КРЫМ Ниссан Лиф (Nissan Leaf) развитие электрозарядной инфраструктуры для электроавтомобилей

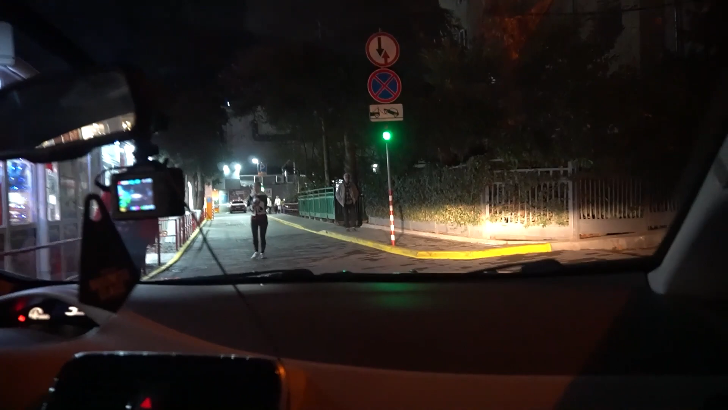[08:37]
В общем, надо ехать прям сюда, за кинотеатр,
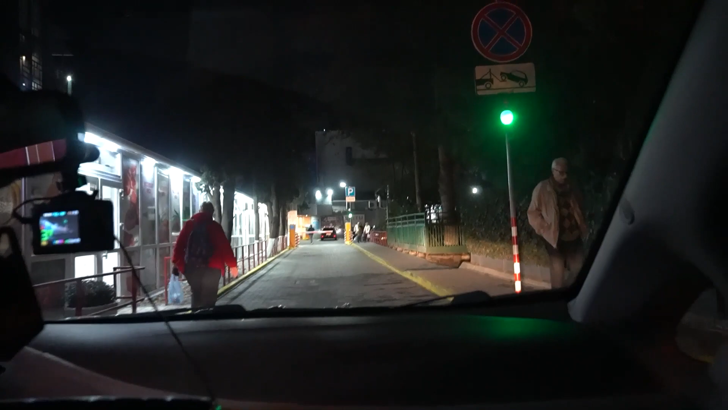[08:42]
прям за этот дом быта, и тут шлагбаум. Я вот только не могу понять, шлагбаум это... Типа там супер платная парковка, и получается, Феде, за шлагбаумом сразу налево надо будет.